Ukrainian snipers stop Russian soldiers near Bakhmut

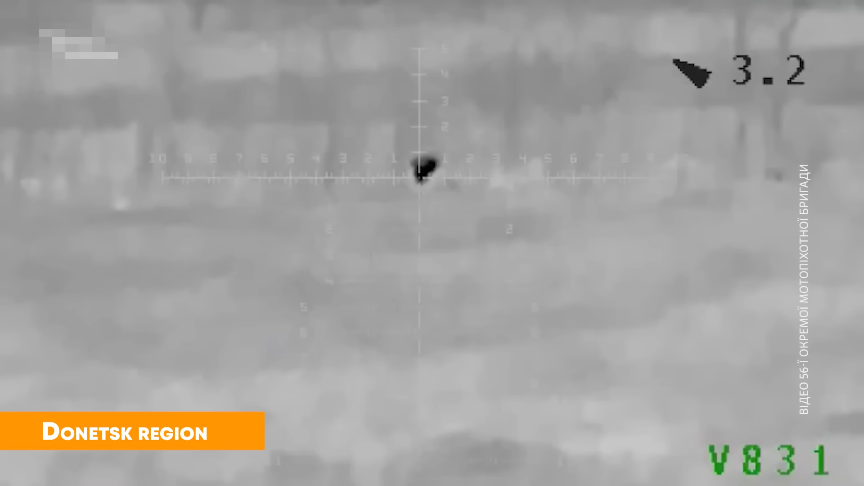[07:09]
So everything ended well for us.
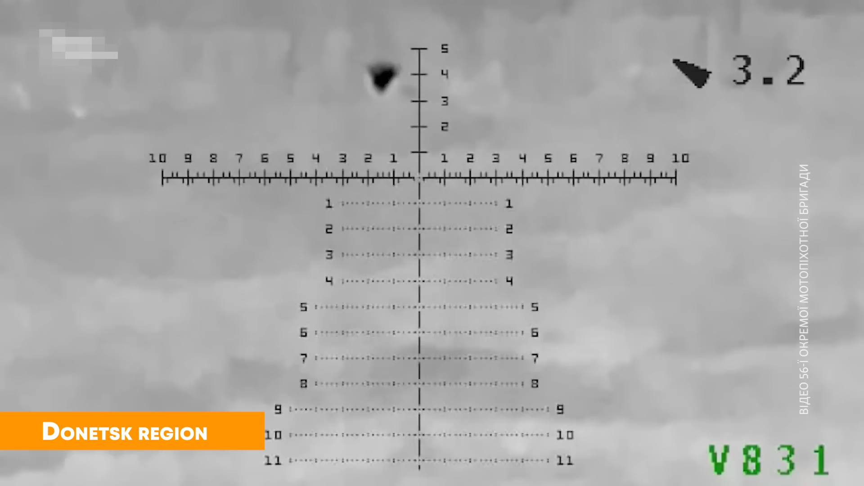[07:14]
We got into position. The enemy position was a kilometer away.
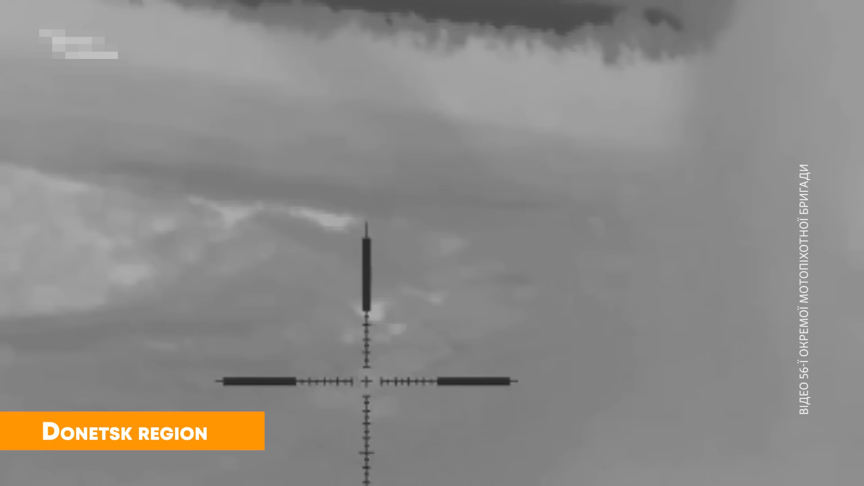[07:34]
but then he started making mistake after mistake. He got up, and from one position where he didn't like it, he went to another position, and started laying down again.
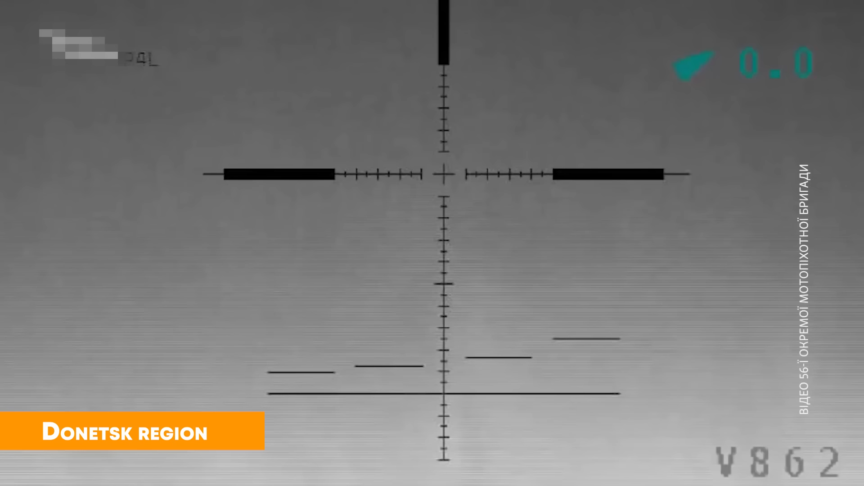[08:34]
So, I didn't, I didn't let him lay down again. I fired and that was it. His story was over. Right now, I'm sitting here without body armor and without a helmet.